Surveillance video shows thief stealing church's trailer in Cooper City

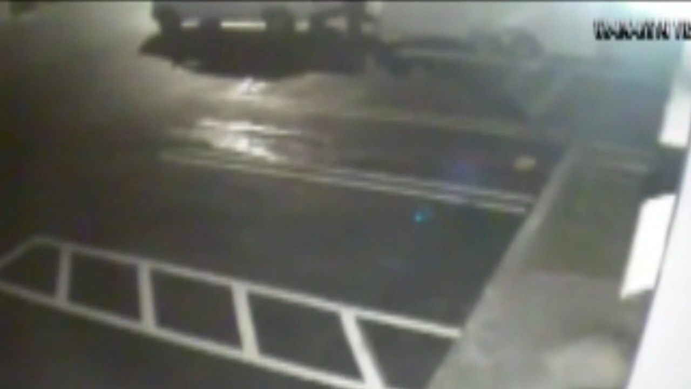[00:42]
Surveillance video captures the moments a thief hooks up the Square Root Church trailer onto the hitch of his pickup truck around 1030 Friday night and drives off on Southwest 55th Street.